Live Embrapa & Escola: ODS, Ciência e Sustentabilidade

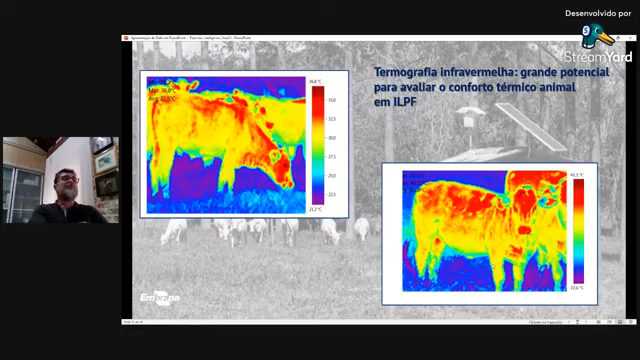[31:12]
Então, vocês veem aqui animal no sol com muito mais áreas vermelhas, muito mais áreas quentes do que um animal na sombra, certo? Isso aqui eu estou utilizando, então, uma técnica de termografia, tá?